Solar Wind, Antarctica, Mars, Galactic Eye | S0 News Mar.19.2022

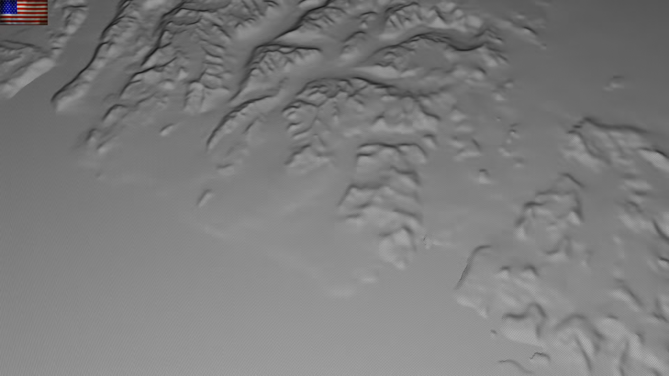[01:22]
We are off to Antarctica, where new radar imaging is taking their ability to scope fine detail at Antarctica to a new level.
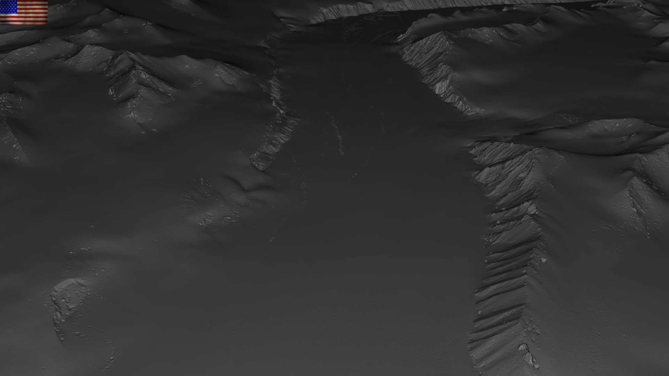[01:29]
This is, of course, important for the elite so they can pick a good spot when the new age begins and this continent is, um, latitudinally shifted, so to speak.